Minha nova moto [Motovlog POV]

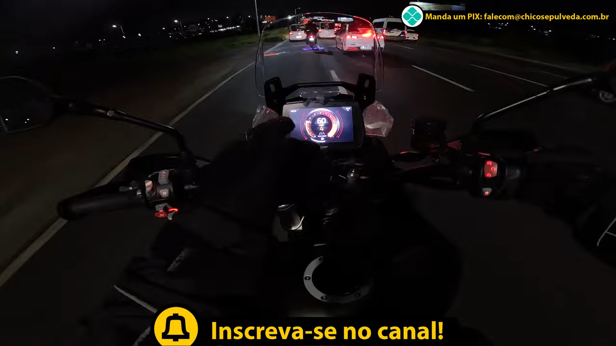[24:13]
Uma curiosidade, o painel das 900 agora é o mesmo painel da 1200. Eu achei legal isso. Inclusive, agora essa funcionalidade que tem aqui do home, aqui do lado, tem um botão home. Vocês estão vendo que os botões são retroiluminados. Essa função home, ela tinha na Tiger antiga, pro painel antigo, que era até a Aragorn, alguma coisa assim. Que foi uma versão intermediária até o lançamento dessa nova.